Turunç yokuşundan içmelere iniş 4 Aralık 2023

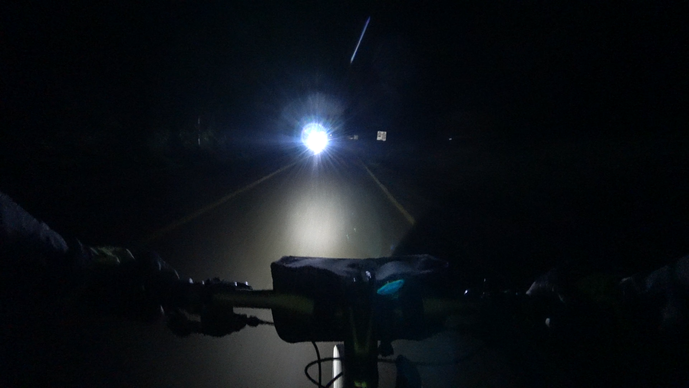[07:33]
Lan nasıl bir far lan bu? Tavşan gibi oldum anasını satayım. Cash on the floor. Yok, günahını almayalım. Şu köyden de gelmiş olabilir. Köyden turunca gidiyor olabilir. Buradan çıktı gibi gördüm.